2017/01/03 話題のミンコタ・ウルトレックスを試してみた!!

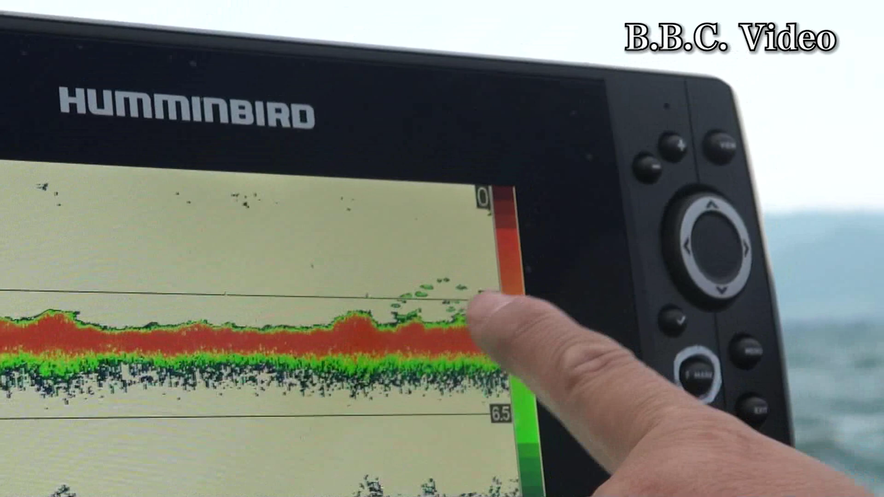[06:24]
もう出てきましたねこれ全部そうです
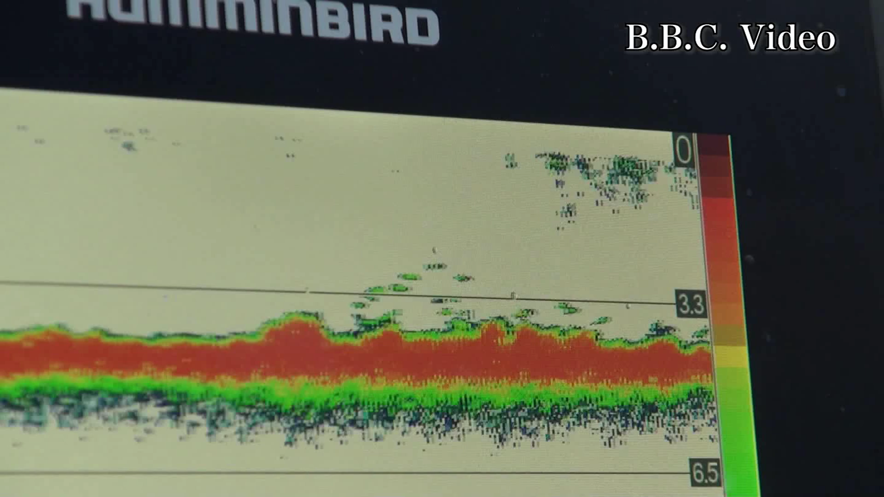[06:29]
多分釣っててこれに映ってるのはギルだと思いますギルの方が多いような気がするこれをクリに来てるでかいのが来てくれたらいいんだけどどうも僕には釣れへんな
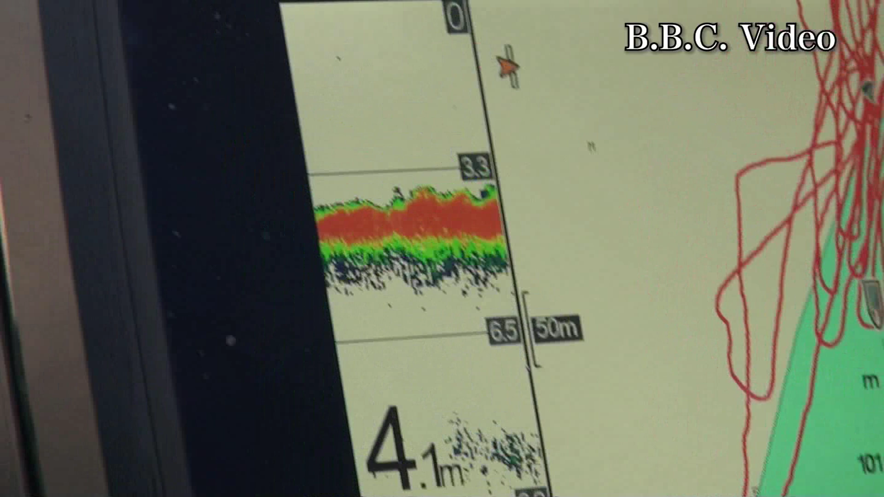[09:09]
On screen: depth 4.1 m
これGTSの白いところと青いところは?
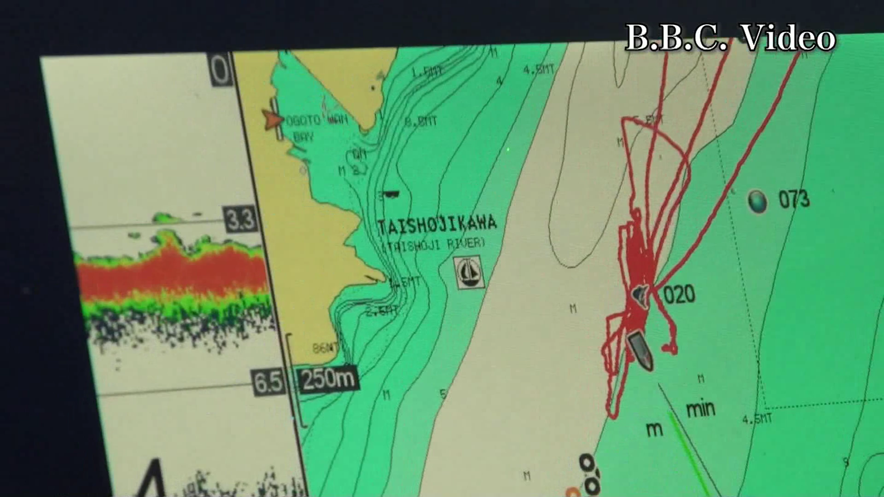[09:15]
もともとあるメインチャンネルですね白の方が
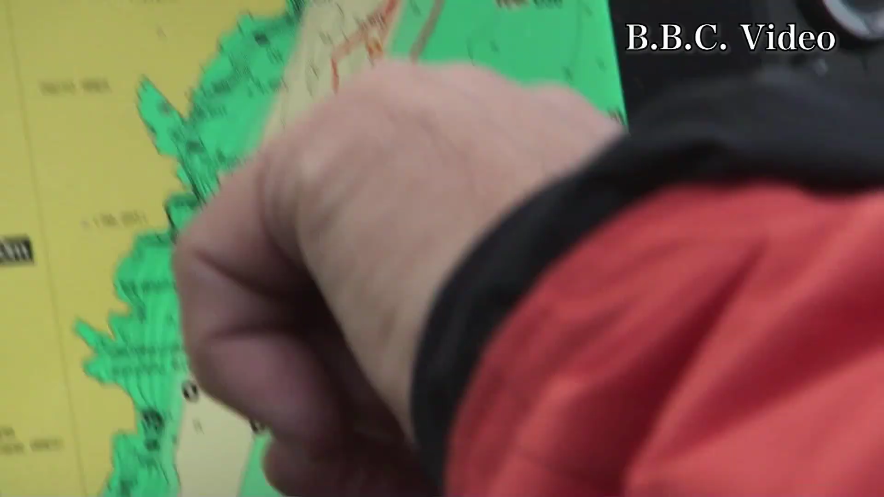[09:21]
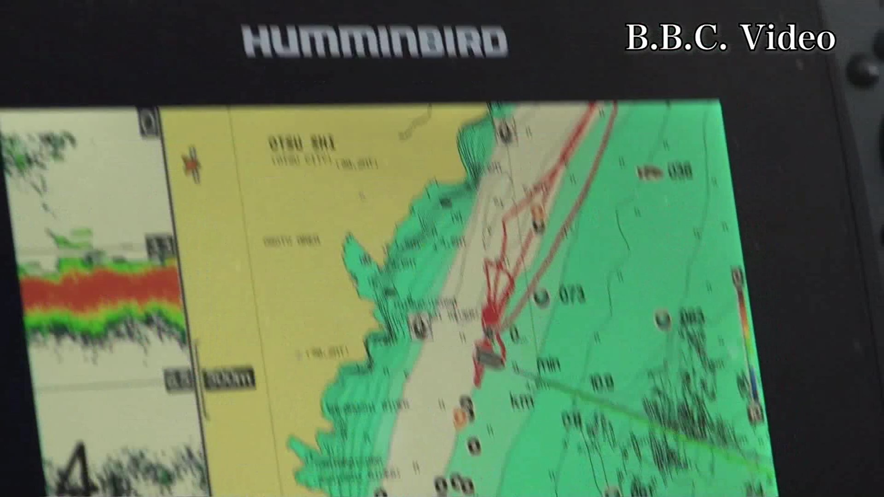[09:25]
これ別に僕が書いたわけじゃなくて売ってるソフトの方に入ってる地図ですけど